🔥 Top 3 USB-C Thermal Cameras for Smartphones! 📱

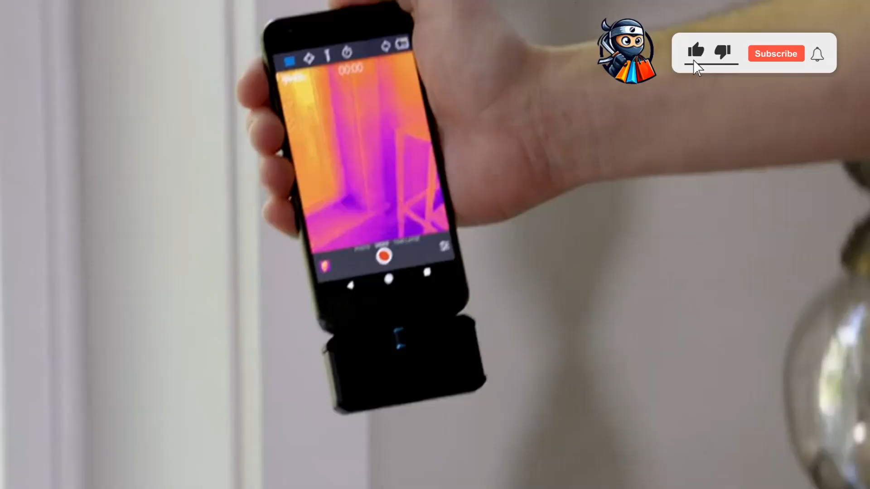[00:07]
Introducing the FLIR thermal camera for smartphones,
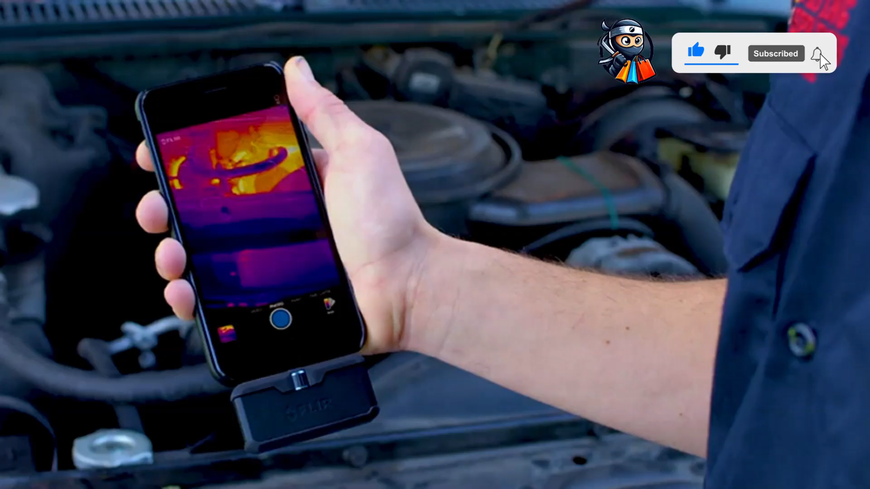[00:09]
USB-C harnessed the power of thermal imaging with MSX image enhancement technology.
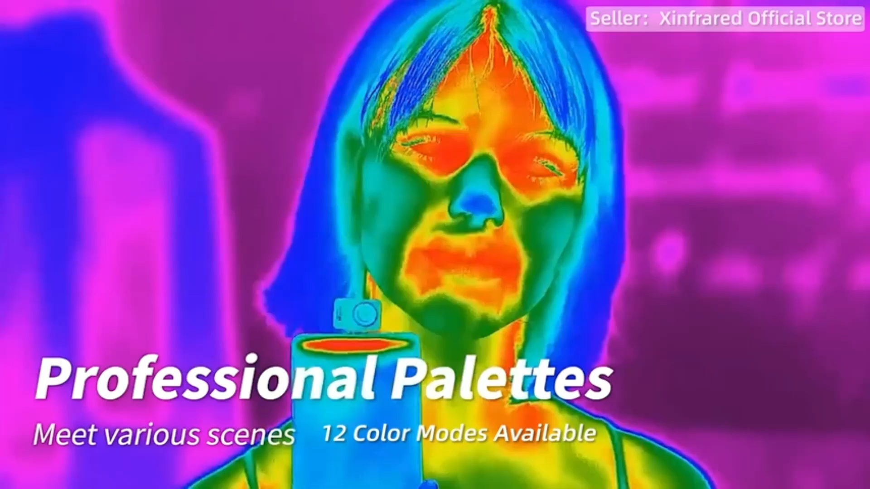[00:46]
Operating at 25Hz, dash 4 degrees Fahrenheit to 11 12 degrees Fahrenheit range,
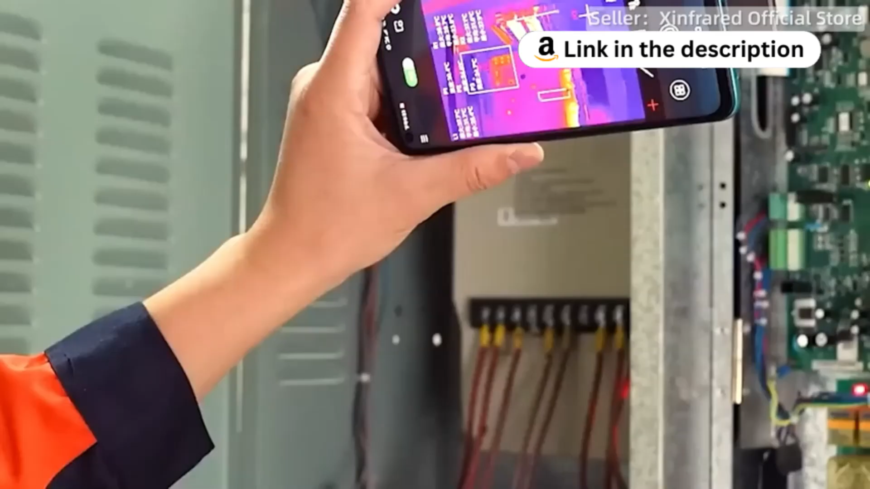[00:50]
it captures every detail accurately.
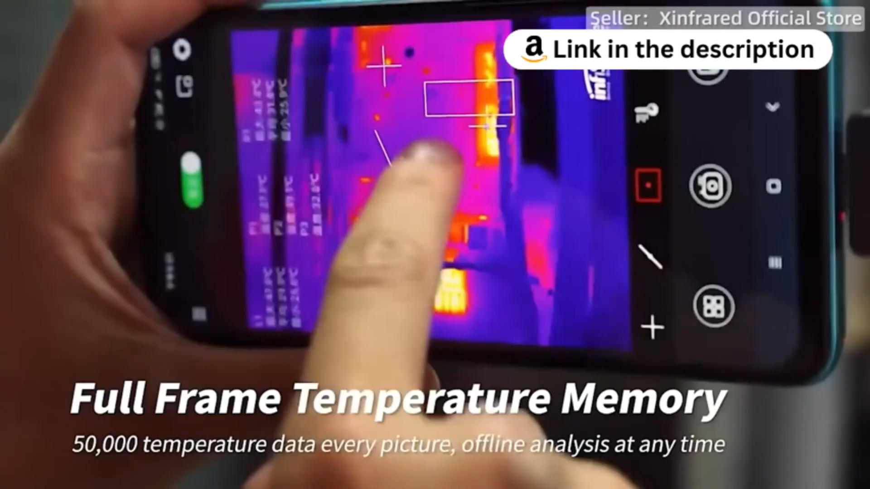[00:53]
Compatible with Android devices, it includes a 50 cm adapter cable for versatility.
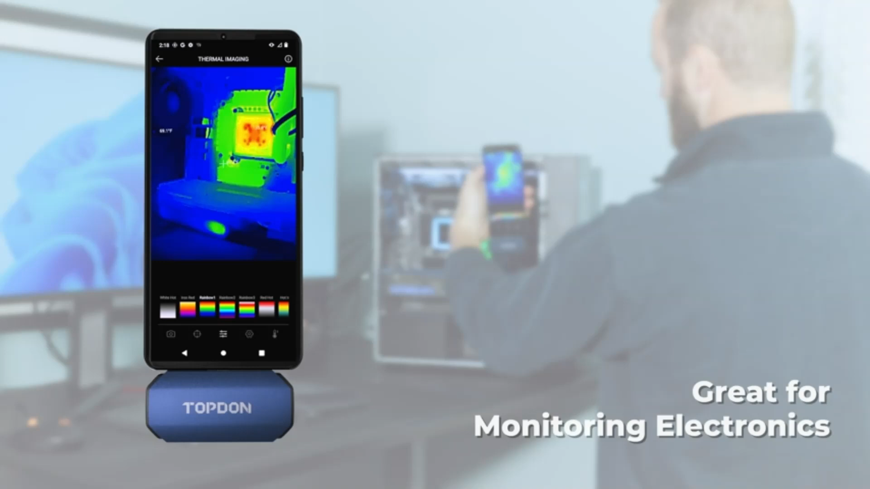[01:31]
Detect temperatures accurately within 3.6 degrees Fahrenheit.
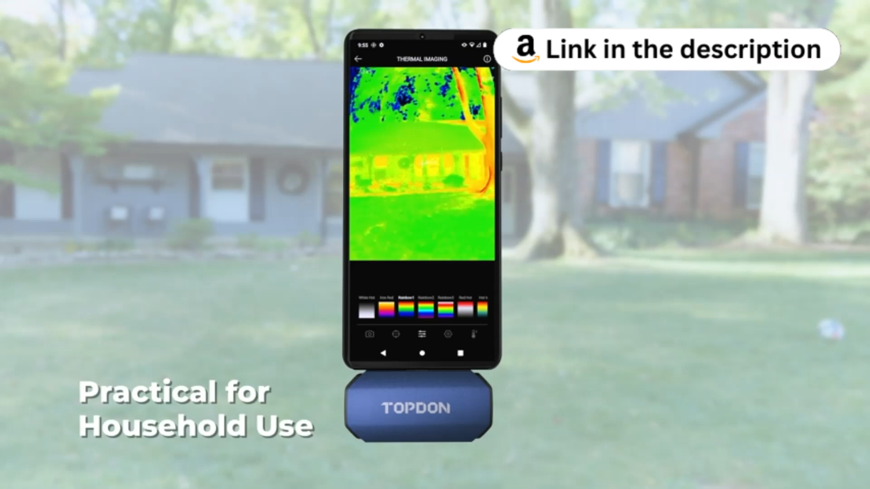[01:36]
Choose from 9 color palettes for enhanced visualization.